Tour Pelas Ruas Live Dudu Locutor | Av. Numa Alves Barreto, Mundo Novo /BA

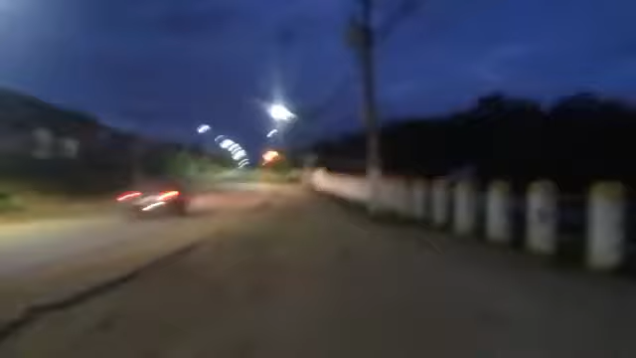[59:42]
Primeiro conheci como pecuária, né? Eu também, sim, foi pecuária. Até hoje. Ah, pra onde, menino? Opa, pecuária. Pecuária. O parque é. Então tá aqui o Parque Exposições Nestor Duarte, Mundo Novo.